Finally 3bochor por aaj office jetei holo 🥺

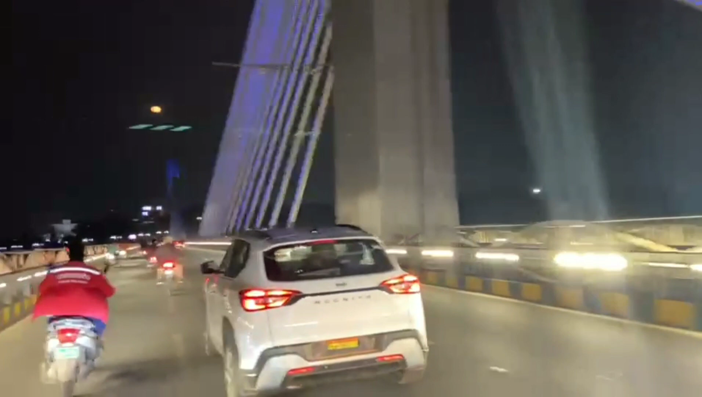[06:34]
এটা হচ্ছে দুর্গম চেরাবু ফ্লাইওভারটা, যেটা 2020-তে ইনগ্রেট হয়েছে।
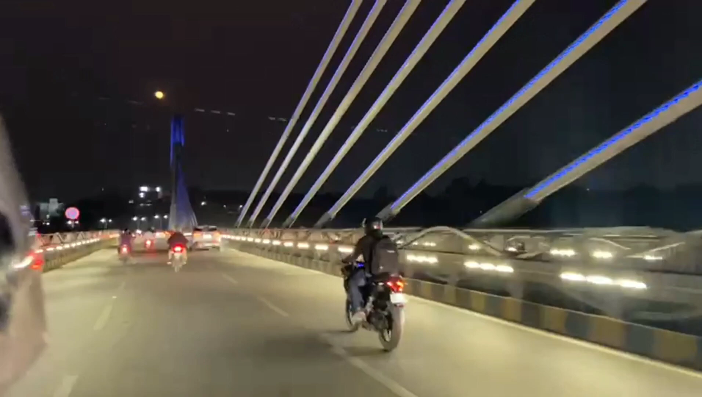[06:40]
এটা অনেকটা আমাদের কলকাতার সেকেন্ড হুগলি ব্রিজের মতন কেবল ব্রিজ। তো এইটা এক্স্যাক্টলি লোকেটেড হচ্ছে ইনঅরবিট মলের পেছন দিকটাতে।